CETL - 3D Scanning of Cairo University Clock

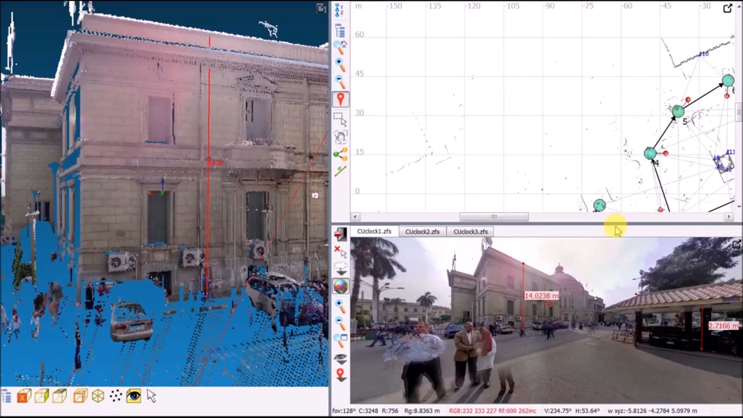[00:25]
These screens represent the output of the scanning device after coloring and registration of the 11 point clouds.
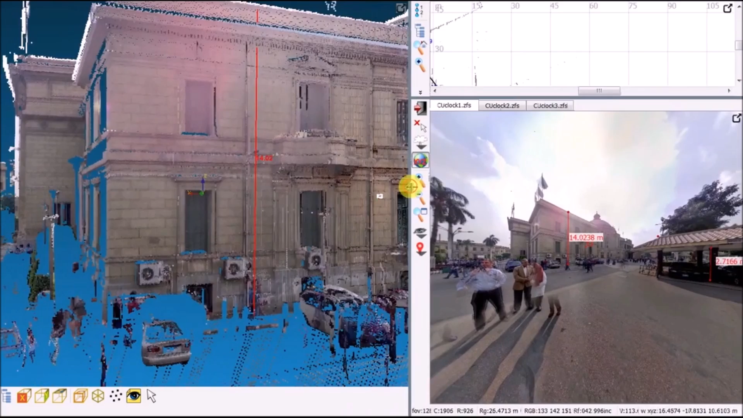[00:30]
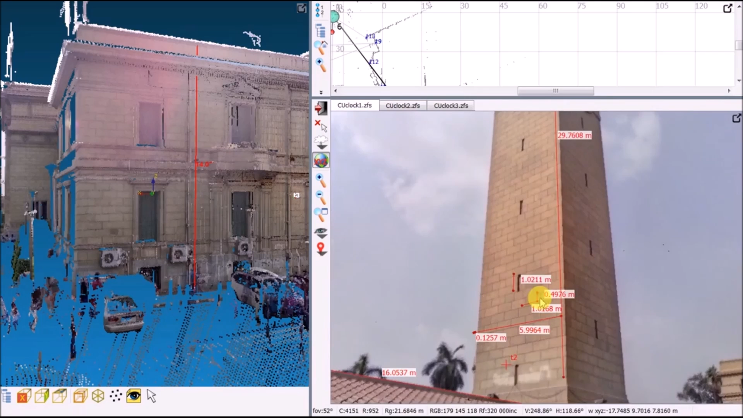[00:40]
To the left is the point cloud, and to the right is the scanning position relative to other scans, and below it is the bubble view of the scan.
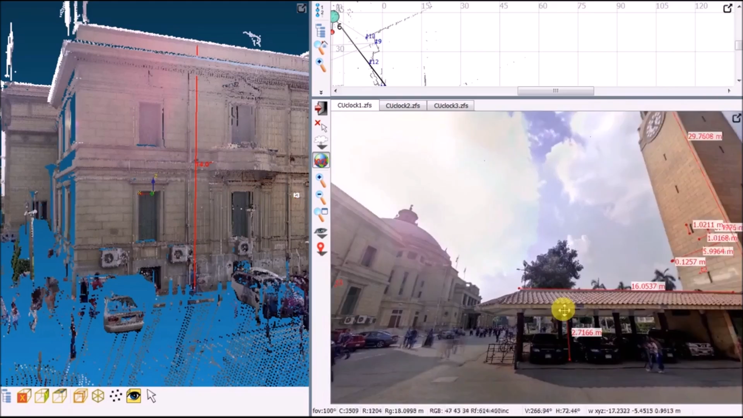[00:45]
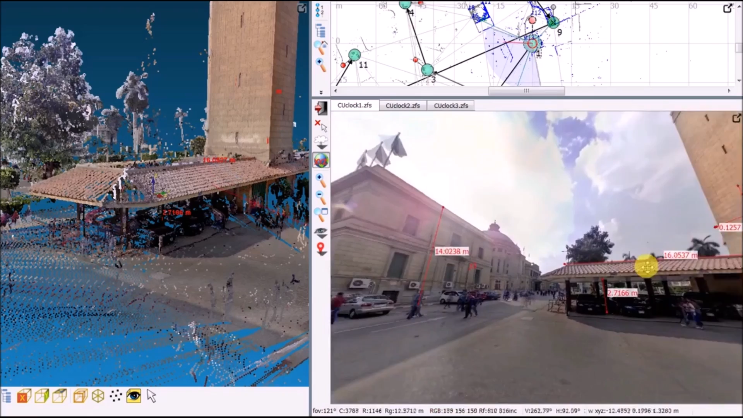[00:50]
Distance measurement can be performed accurately from each scan as shown in the bubble view in the right screen.
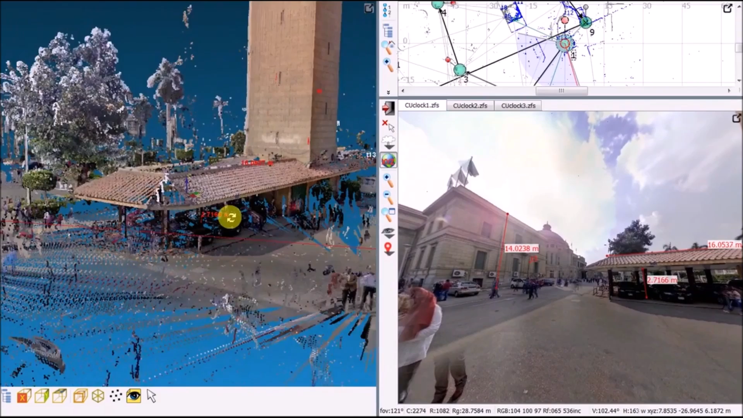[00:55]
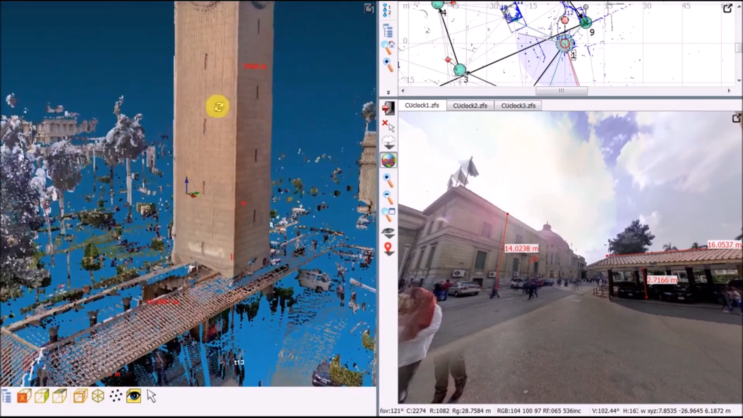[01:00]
The distance measurements also appear in the 3D point cloud, as shown in the point cloud in the left screen.
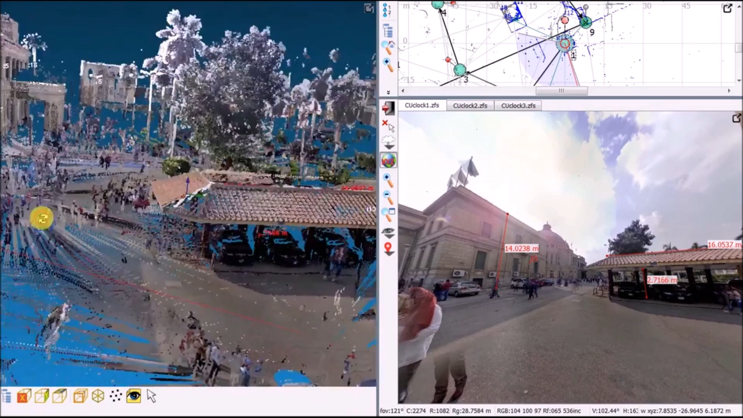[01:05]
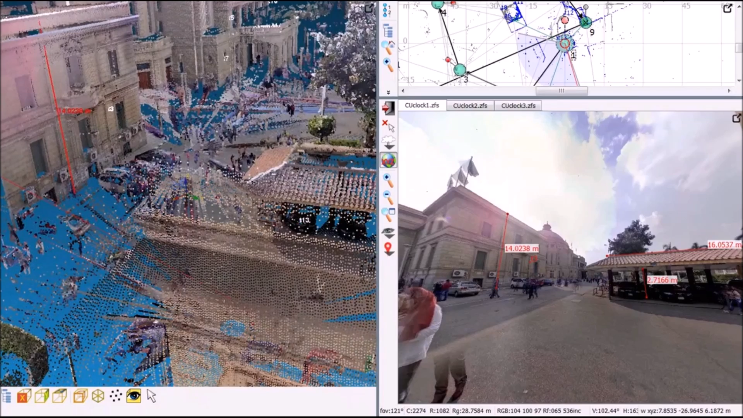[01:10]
These are views from different scanning positions. Distance measurements The scale of theacons The scale of theacons